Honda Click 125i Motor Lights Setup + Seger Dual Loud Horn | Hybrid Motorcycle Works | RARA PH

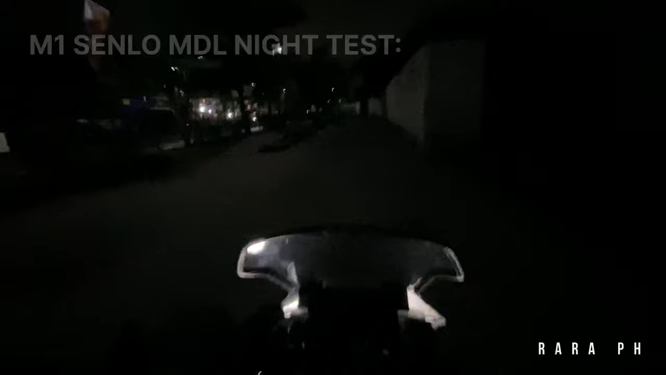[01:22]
low beam Then high beam Ganyan siya kalakas guys Kaya sulit na sulit talaga
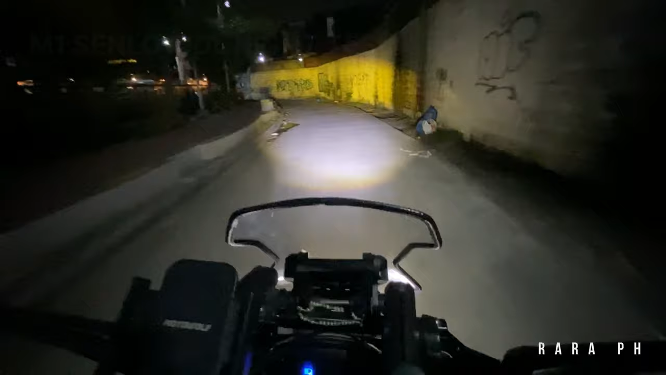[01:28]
So far, low beam lang Sapat na sa akin At hindi na halos nagagamit
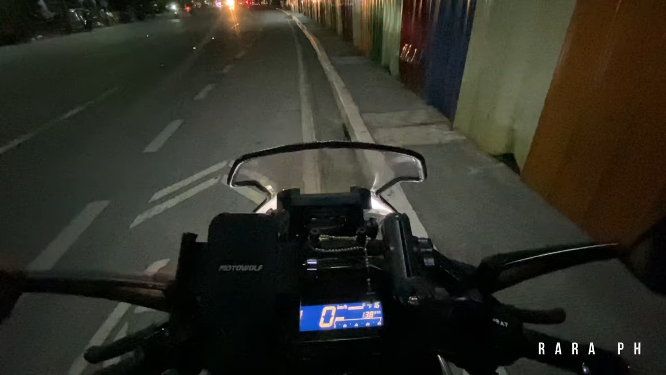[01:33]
ang high beam natin Be responsible lang din sa paggamit ng mini driving light guys Hindi dapat lagi nakababad ang paggamit nito Dahil nakakasilaw rin doon sa mga nakakasalubong natin Hanggat maaari Papatayin nyo pag medyo maliwanag naman ang kalsada Meron nga din pala itong flasher o passing light nung pinakabit ko Dito nga pala nakalocate yung mga switch natin guys At talagang sobrang tibay ng ganitong switch